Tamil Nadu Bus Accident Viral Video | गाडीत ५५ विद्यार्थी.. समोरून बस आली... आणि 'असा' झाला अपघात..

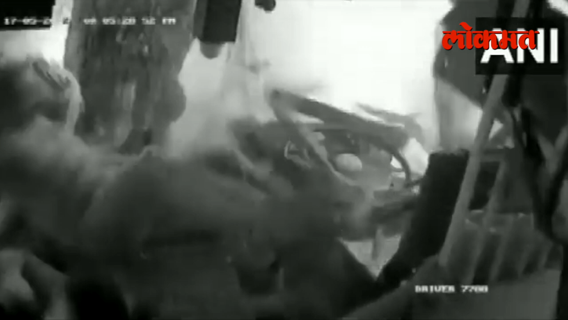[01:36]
या अबखाता बस चा एका बादूचा भाग फूरुन पड़े डामेंज चाला है तामे नाडू मदिल हाँ विडियो सोचल मेडिया वरती जबरदस्त वायरल होतो है विडियोचा सुरुवातीला ड्राइबर रातीली चा बड़े भरदाव वेगान गाडी चालोता ना दिस्तो है